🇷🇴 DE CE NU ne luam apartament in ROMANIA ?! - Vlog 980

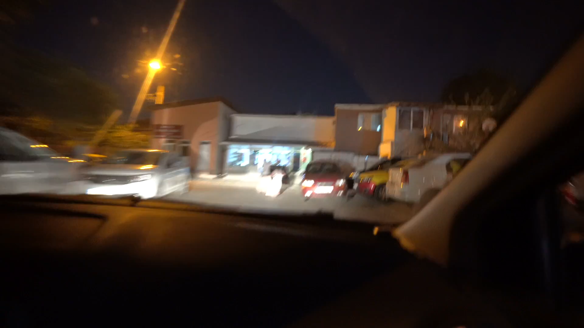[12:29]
Înă-mi zoom. Înă-mi zoom, asta e tot. Cam așa arată străzile peste topri în București.
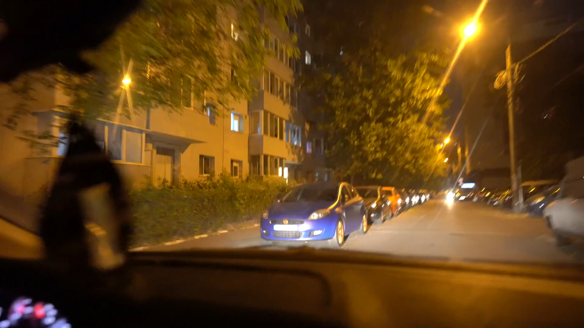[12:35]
Foarte puțin loc. Trotoar ocupat de mașini și pe o parte și pe alta.
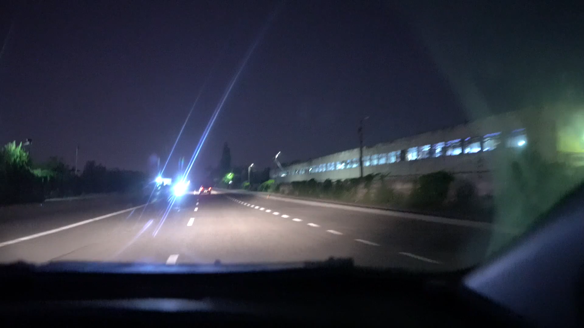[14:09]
Abandonată nu, e o hală care nu e neapărat în cea mai bună formă. Aici este câmp și este super întuneric. Probabil că pe cameră se vede mult mai luminos decât e, de fapt. Dar e super întuneric. Dacă n-ar avea farurile de la mașină, ar fi nasoală treaba. Dacă cum pe aici, de exemplu, pe unde am vrea să vede... Aici este câmp.
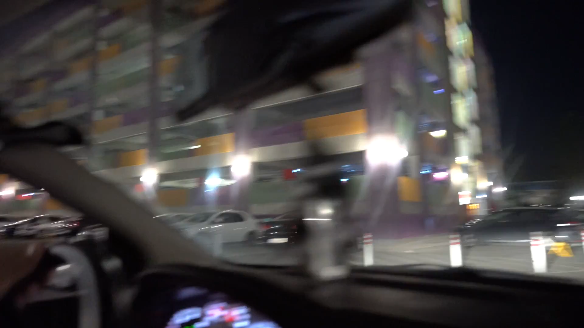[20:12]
Este parcarea asta, supra-terană, care arată cam așa.
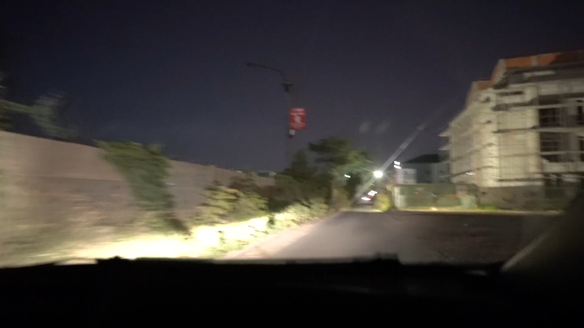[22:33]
Aici, de exemplu, este o stradă cu două sensuri, dar cu o singură bandă pe care trebuie lumea să o împartă.
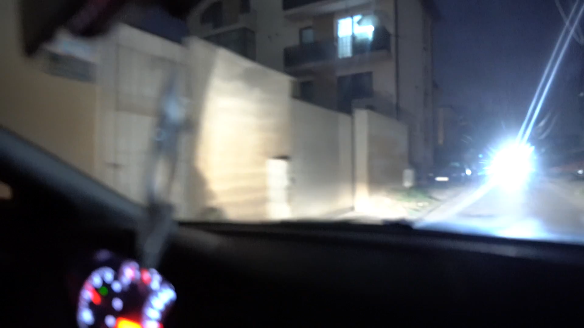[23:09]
Uite, aici, de exemplu, blocul ăsta. Este construit la 2 metri de stradă. Deci este construită în marginea, în marginea străzii. Și un prieten se chinuie să facă cumva, să ia niște acorduri ca să poată să construiască un pic mai aproape de 3 metri față de vecinul lui. Iar aici s-a construit la 1 metru, 1 metru jumate de stradă.
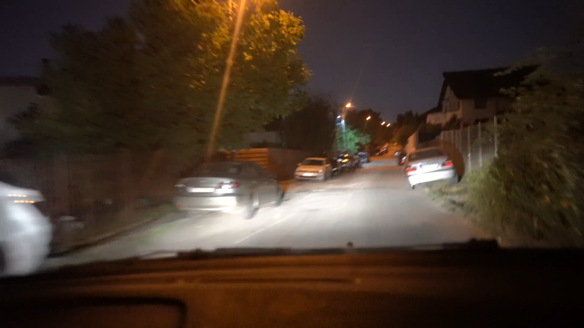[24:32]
câte o mașină șmecheră, câte un loc, cât are. Dacă auziți în spate oale și orice, ele este vina ANI. E, na. Uite, aici este bucă asta, este foarte șmecheră. Uite-nă aici.